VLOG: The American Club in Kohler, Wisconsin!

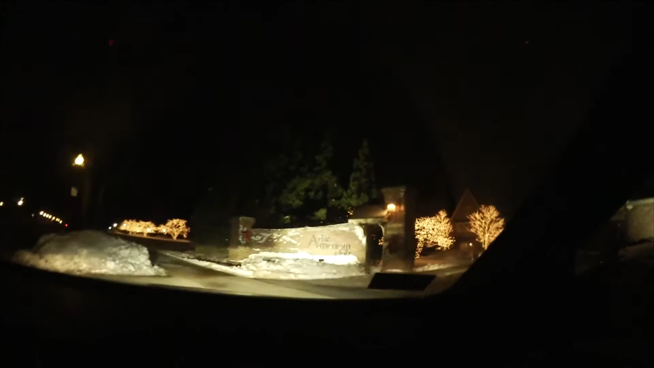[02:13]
It's so cute. Look at all the lights. Oh my gosh, look at all these trees. How adorable.